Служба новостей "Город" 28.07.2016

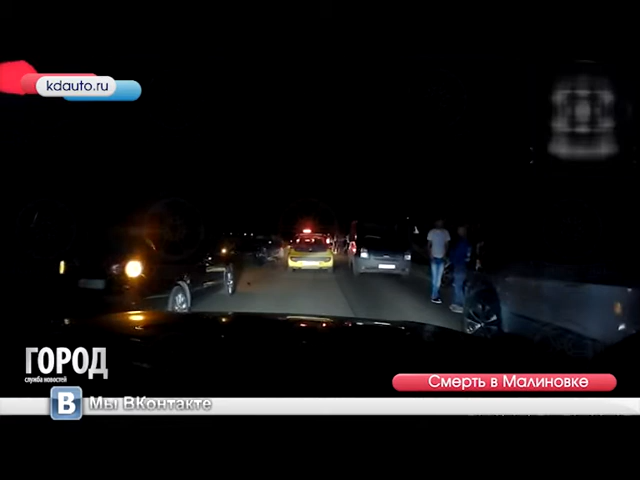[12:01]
Вечером в районе поселка Малиновка на трассе Калининград-Светлогорск произошла авария со смертельным исходом. 35-летний водитель мотоцикла не справился с управлением. Байка прокинулся и вылетел на полосу встречного движения, где попал под колеса Вольцвагена. Мужчина скончался на месте. Другой мотоциклист, следовавший за первым из-за несоплюдения дистанции, применил экстренное торможение. Его транспортное средство также перевернулось. Водитель получил травмы. ГИБДД проводит проверку. Жители Калининградской области не пустили в Польшу из-за контрабанды товара.